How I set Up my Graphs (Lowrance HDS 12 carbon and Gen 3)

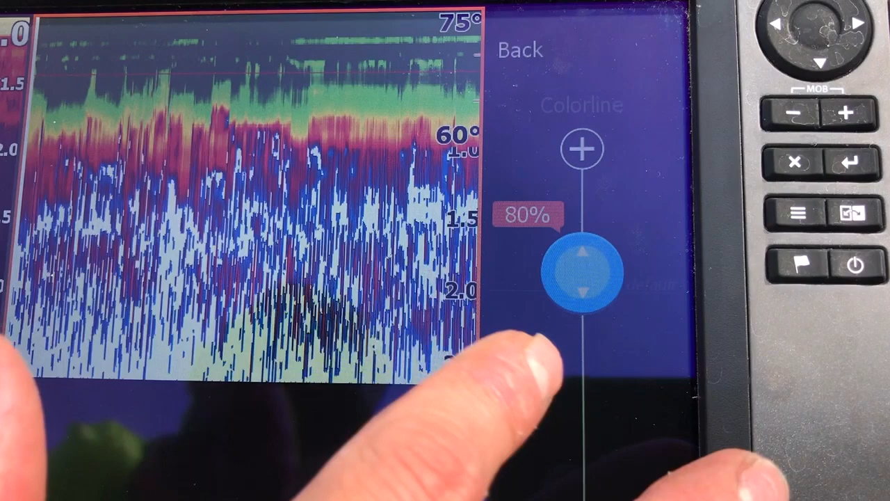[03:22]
You can kind of adjust that within 5%, but mainly all my graphs are always set up with color line with 80%.
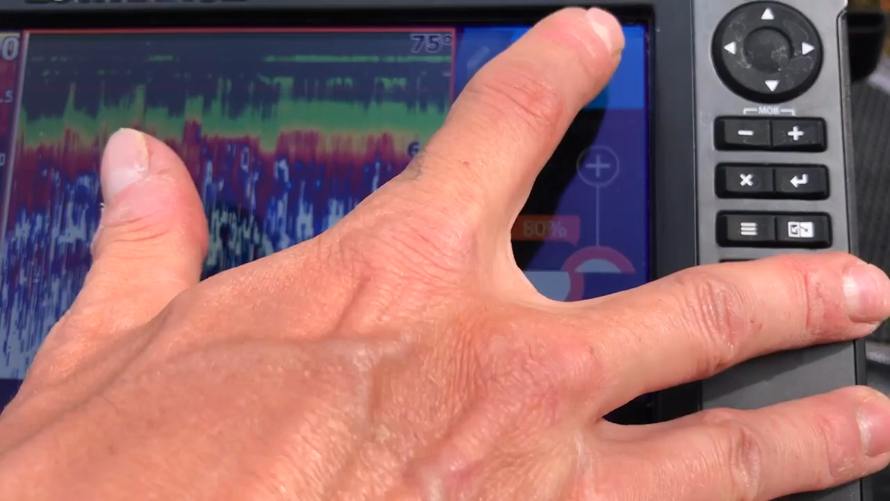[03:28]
I think that's really about it. Surface clarity, you can make it turn off.
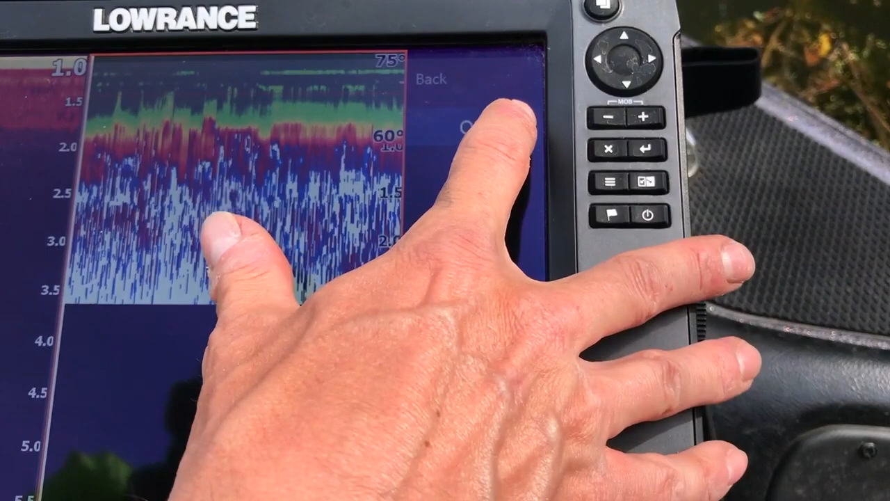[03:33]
I turn all that off so you have a really fresh, clean screen. Noise rejection, also turn that off.
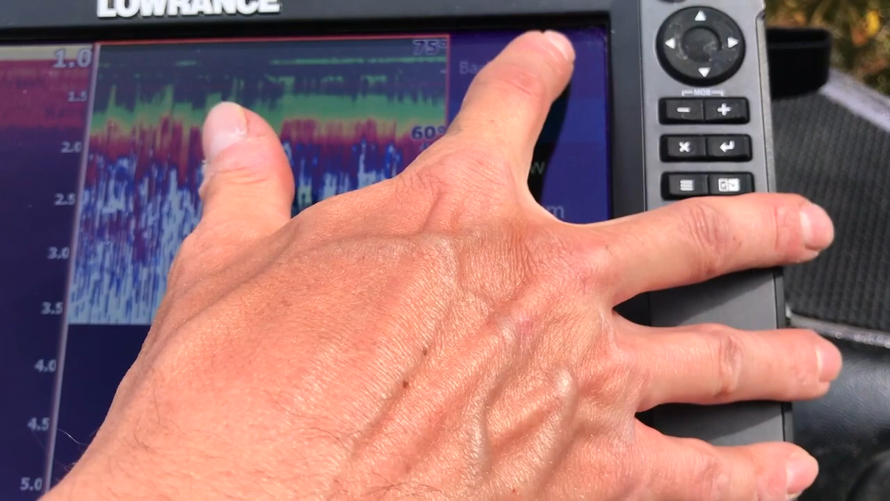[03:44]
And then my scroll speed, I have it at normal.
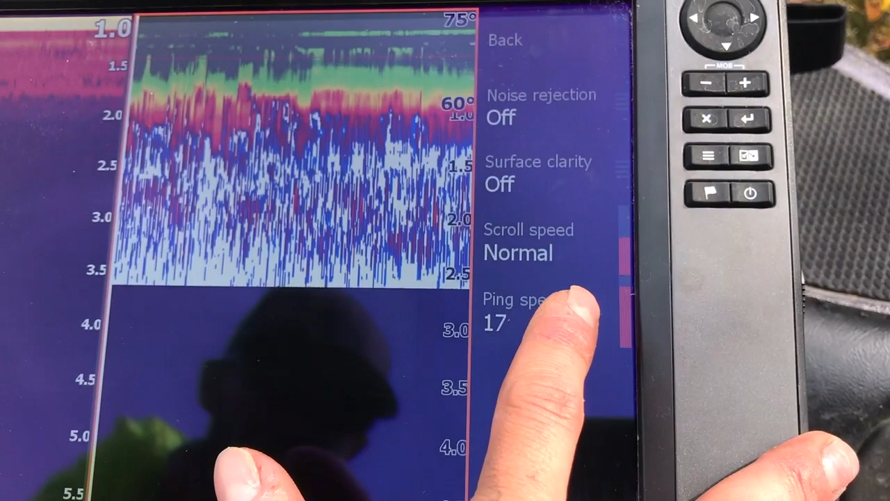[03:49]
Ping speed's at 17. You can kind of up and down that.
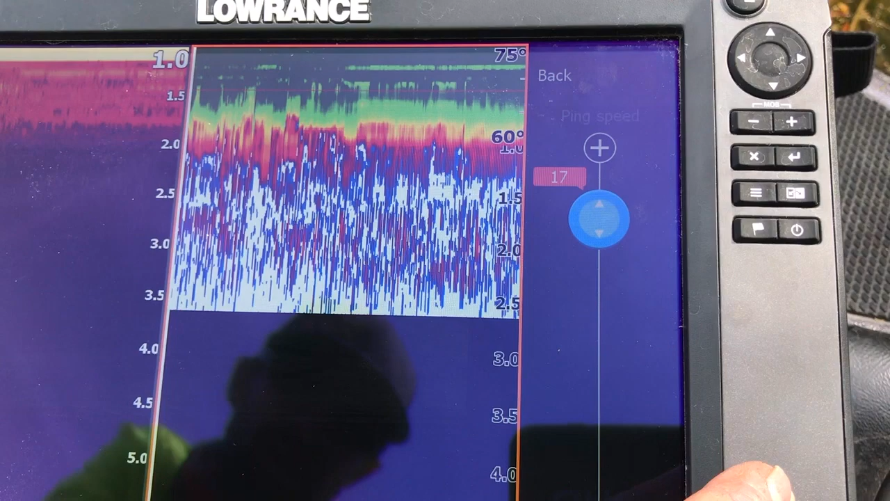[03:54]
I usually keep it at 17, just depending on how fast you're going, but that's normally where I keep it.
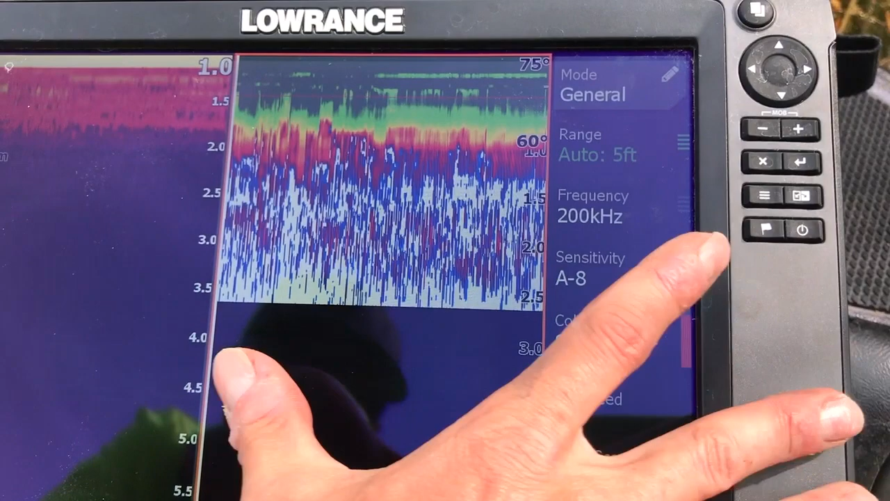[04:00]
Same with my down scan. I got surface clarity off as well. But that right there is how I have my graph set up.
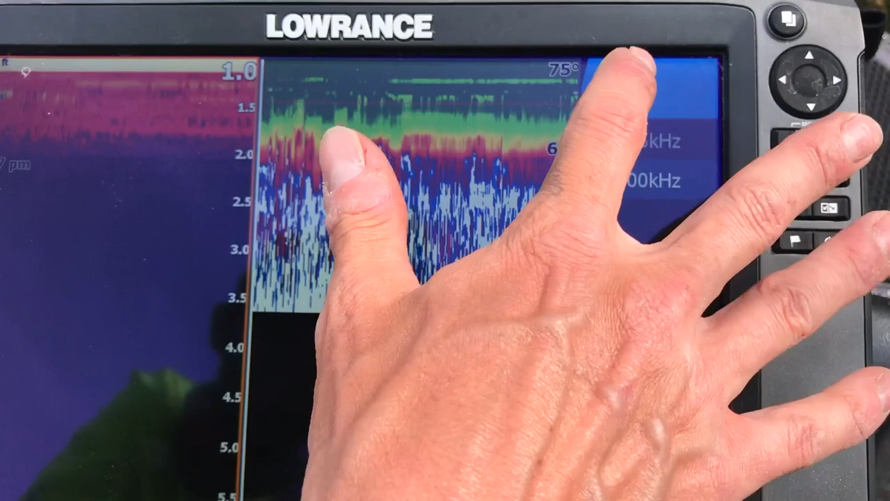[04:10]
So when I post those pictures of me seeing fish and grass, this is exactly how I have it. Other than that, guys, we are gonna hopefully put the boat on the trailer over here, and we'll talk to you guys later.